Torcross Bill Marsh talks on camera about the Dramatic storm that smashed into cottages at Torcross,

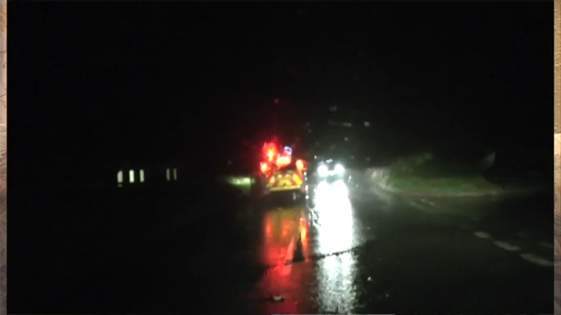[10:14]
except for four-wheel drive vehicles driving over the top of vast mounds of shingle, broken fence posts, rock armour, big boulders that had been thrown up from the beach defences across the road.